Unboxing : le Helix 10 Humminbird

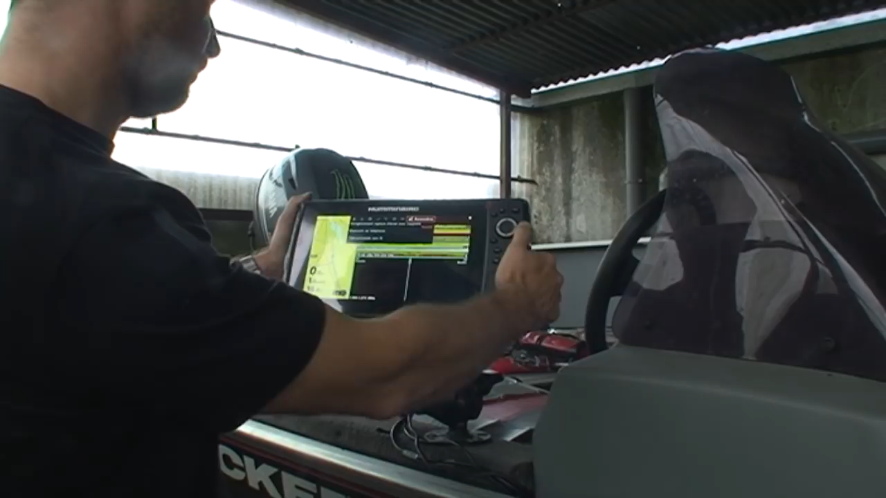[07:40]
Il ne faut pas hésiter quand même à découvrir un peu son sondeur.
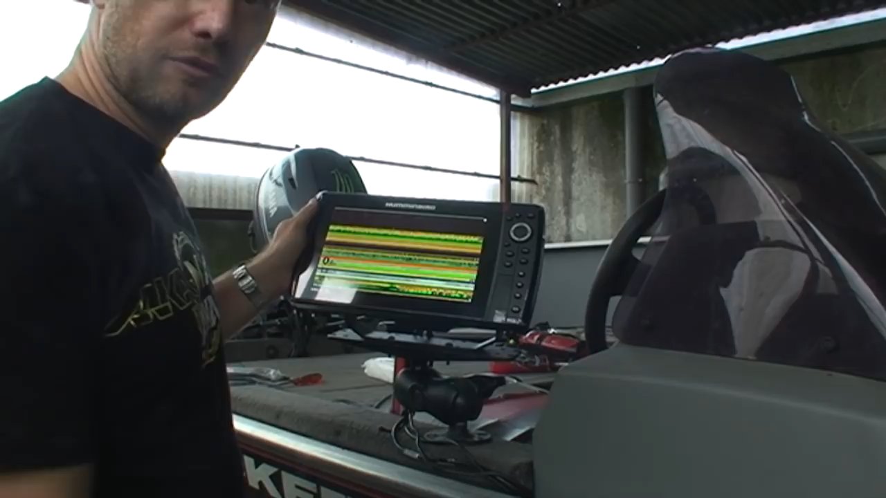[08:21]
Donc maintenant j'ai vraiment un écran plein de détection. Bon, là évidemment je suis pas dans l'eau, donc à part des interférences on voit pas grand chose, mais voilà. Moi j'aime bien avoir une vue complète de mon sonar comme ça. Et puis après, il va falloir que j'enregistre mes vues. Donc par exemple, si je le fais comme ça, je vais chercher les vues qui m'intéressent.
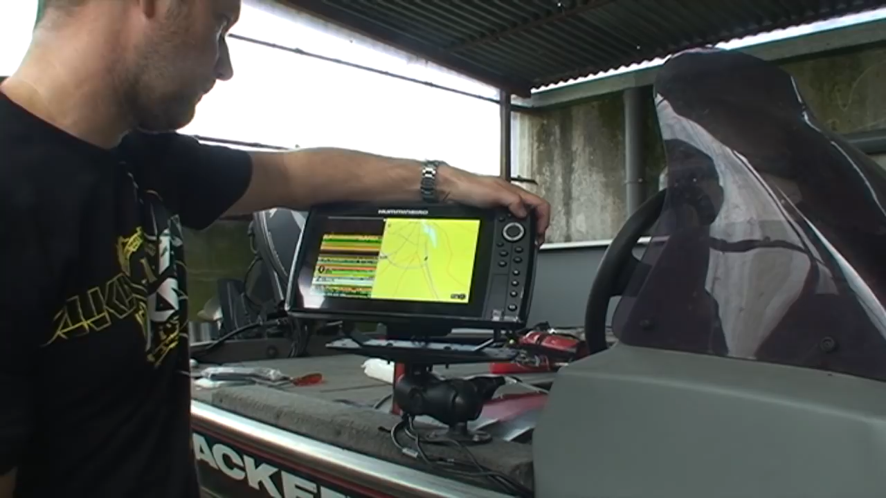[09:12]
Voilà, c'est GPS plus 3D. Donc je vais me l'enregistrer ici. Et voilà, c'est parti. Bon, là je vous l'ai fait vite fait, c'est pas vraiment une forme de tutoriel. Mais en tout cas, voilà, dès la prise en main, les choses élémentaires qu'ils vont faire. Et puis surtout, bah, il faut penser à introduire la carte SD pour récupérer ces points. Ce qu'on va faire dans une minute quand on aura refixé notre plateforme. Bon, et voilà, notre LX10 est enfin installé.